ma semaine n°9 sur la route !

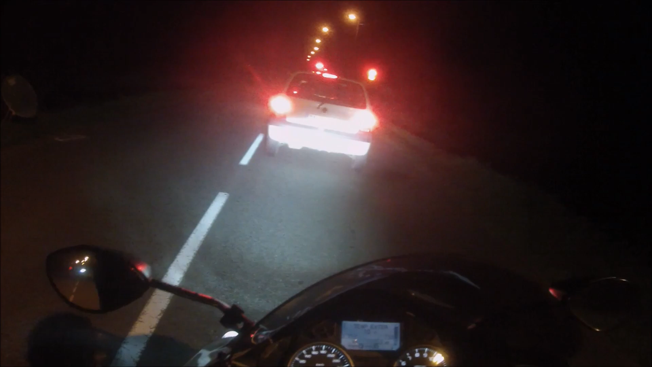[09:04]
Bon, les poteaux, vous allez me dire, pourquoi tu restes derrière les fils de voiture, t'es au feu, tu pourrais passer devant.